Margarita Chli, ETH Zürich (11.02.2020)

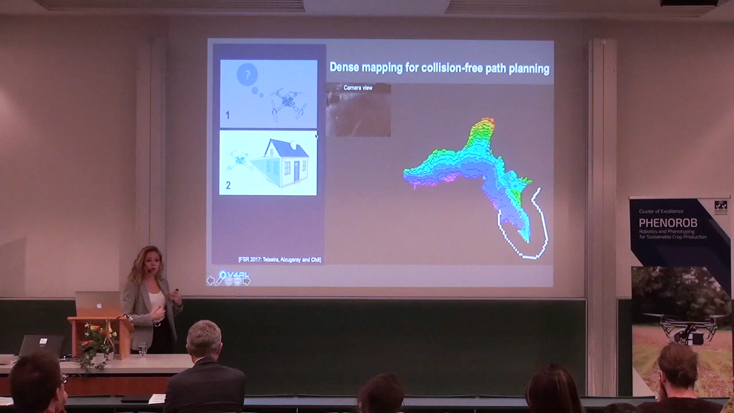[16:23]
So, it's carving out new obstacles and then replans its path on the way. Right, which brings me to the third challenge.